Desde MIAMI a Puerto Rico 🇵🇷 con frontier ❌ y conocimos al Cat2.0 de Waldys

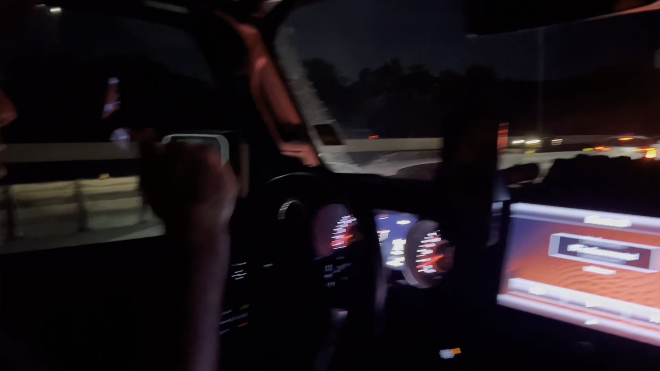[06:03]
Sí, hoy ya he visto como más de 5 carros en el medio de la carretera parados como si nada. Y aquí no hay accidente, mira. Sí, sí, como.